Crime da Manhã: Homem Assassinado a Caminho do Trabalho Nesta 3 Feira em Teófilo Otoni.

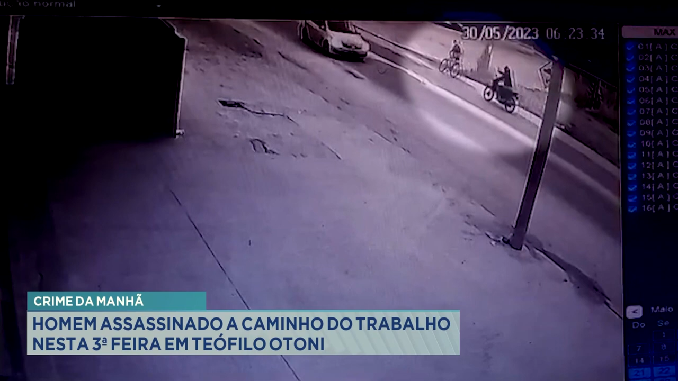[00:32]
A câmera mostra o momento em que a vítima, olha as imagens, já sendo perseguida pelo algoz, ele atira várias vezes, o cidadão cai da bicicleta, a vítima cai da bicicleta, tenta levantar, vai em direção, a informação que vai em direção ao atirador, e aí aparece um policial. Policial militar que apareceu no local, ele chegou e efetuou um disparo de arma de fogo.
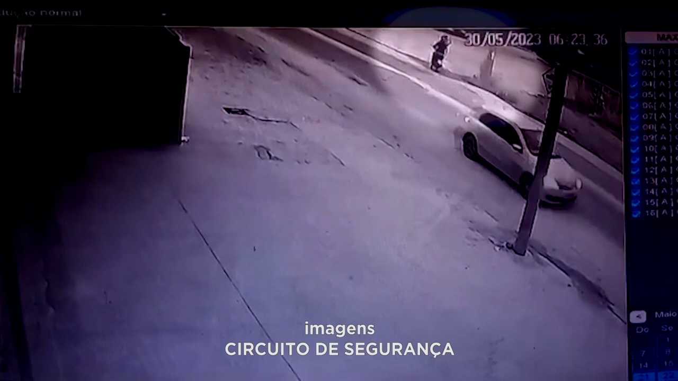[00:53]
Olha, a vítima passa sendo perseguida, leva vários tiros, cai da bicicleta, tenta levantar, vai em direção ao suspeito. Aí aparece o policial militar, ele chega a efetuar um disparo contra o bandido, mas ele consegue escapar em seguida. O policial tenta se proteger. Essas são as imagens do momento desse crime que deixou perplexa.